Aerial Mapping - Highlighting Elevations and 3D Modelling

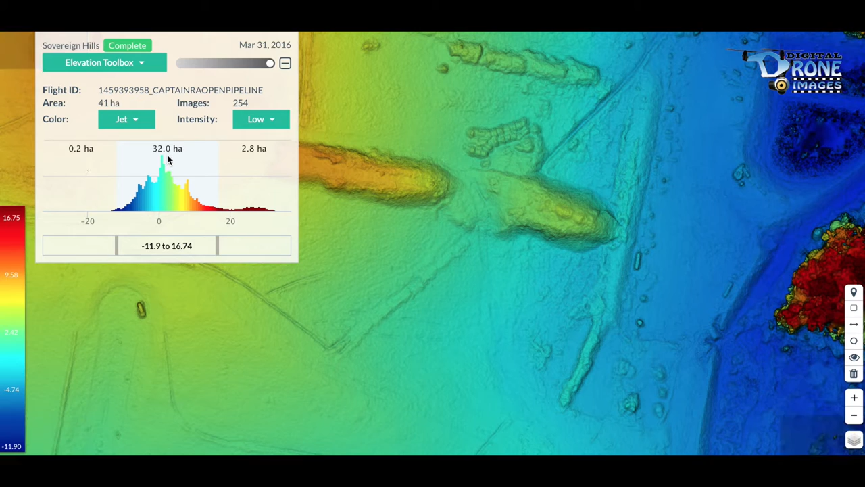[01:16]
We go back into the elevation toolbox and we'll select and you can see the different elevation of the actual drones right there. And what I'll do is I'll take and I'll bring this down and I will specify the area surrounding the actual mound. Now essentially this needs to be done on a basically on a flat surface area surrounding the mound.
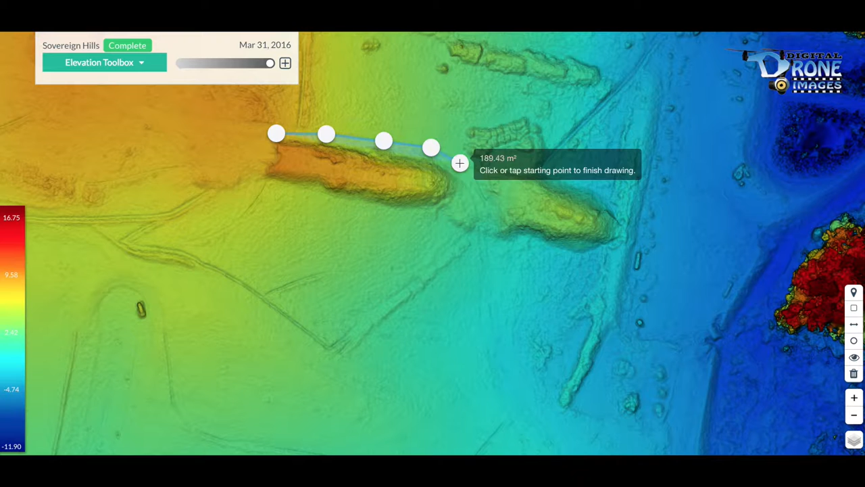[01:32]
And this as you can see as it's tracking gives you the meters of the actual track.
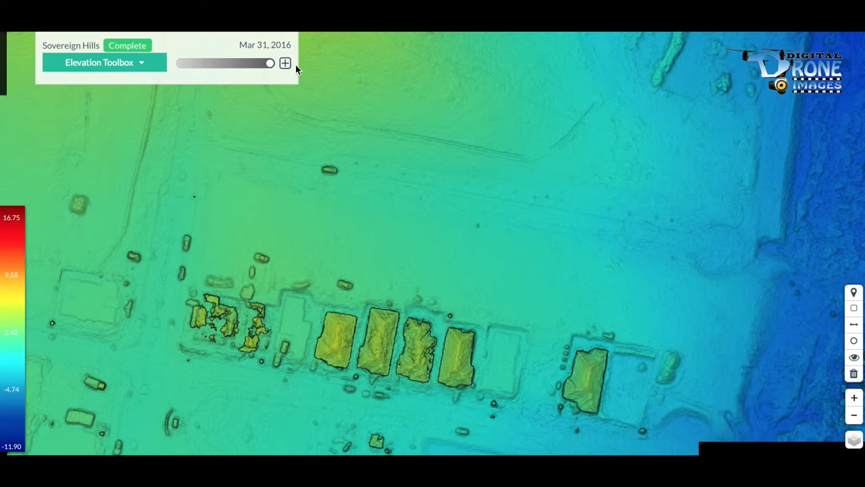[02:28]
general reading of the slope over the actual plot of land. This can be used in conjunction with a surveyor.
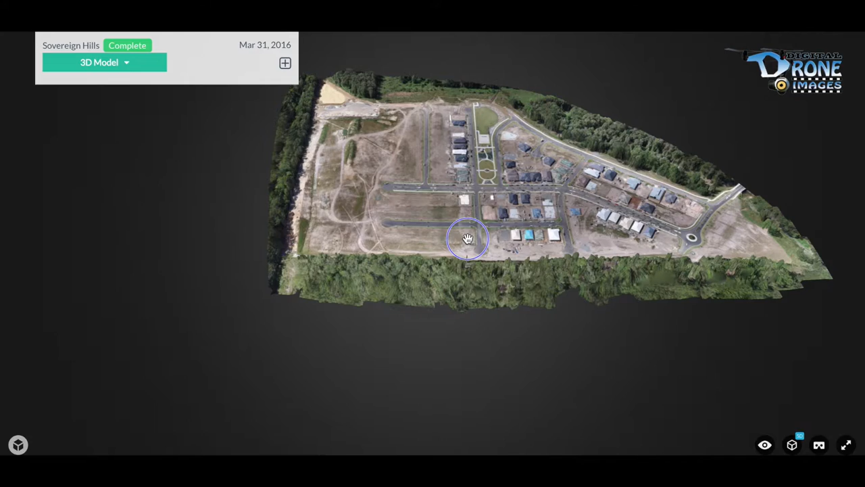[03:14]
So you can actually lay it down at different angles. You can flatten it out. You can wrap it around. You can hone in on a specific area.
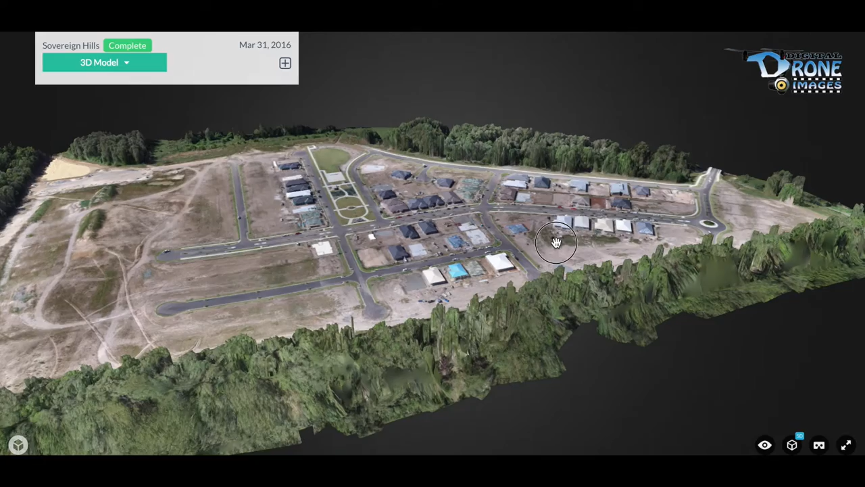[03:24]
You can really get a good indication of exactly what's happening on your building site in relation to different heights.
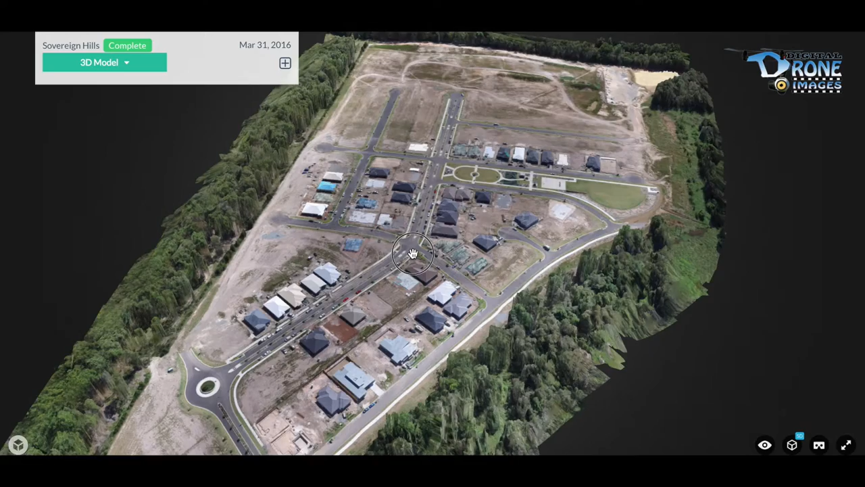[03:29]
How things are actually building. If you have different things that are going to be interfering with other building developments on the one site.